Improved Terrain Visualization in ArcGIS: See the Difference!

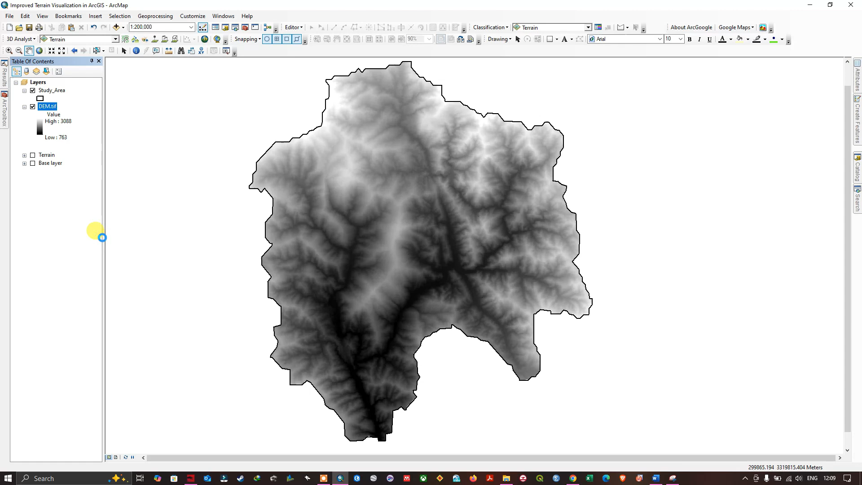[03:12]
layer properties and in that we're going to navigate this option called classified so in the classified section we have this option called color
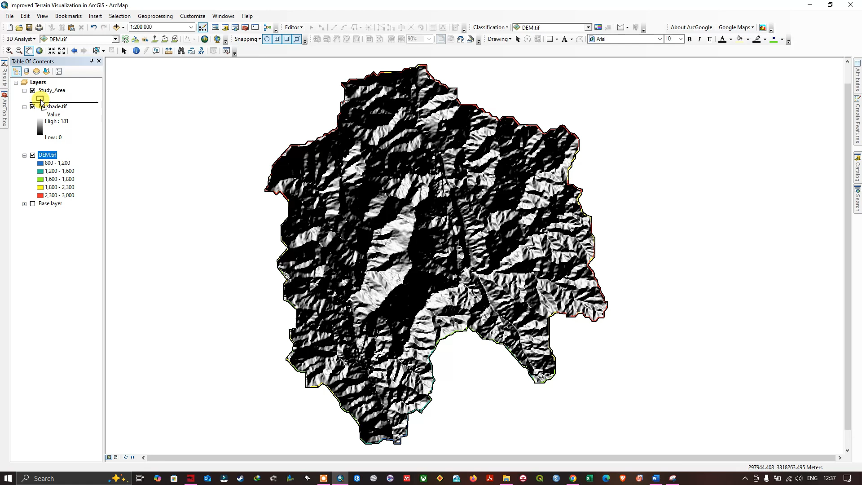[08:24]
kind of scaling the height to match the horizontal dimensions so now what I'm gonna do is gonna drag my dim data to the top over the hill shade layer here so we're gonna adjust the transparency of the dim data we're gonna right click on this and we're gonna navigate this option called